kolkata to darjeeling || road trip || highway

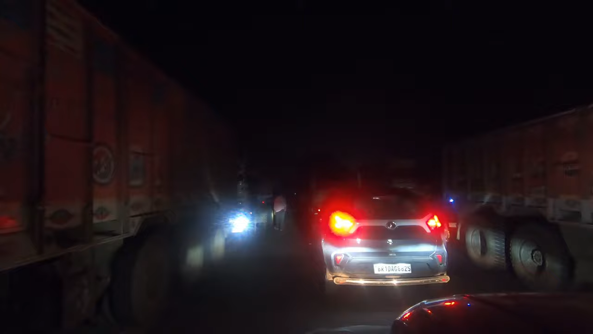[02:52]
आप देखे थे दूर दूर तक गाड़ी का नामो निशान है, चाहे यहाँ पीछे देखिए, हालांकि अंधेरा आपको समझ में नहीं आएगा, बट आगे और पीछे दोनों जगह हम लोग बीच में स्टक हो गए। क्या कि हम लोग गाड़ी छोड़ कर जा रहे हैं वहाँ चेक करने के लिए, देखना चाहते क्या हुआ है, थोड़ा देख लें।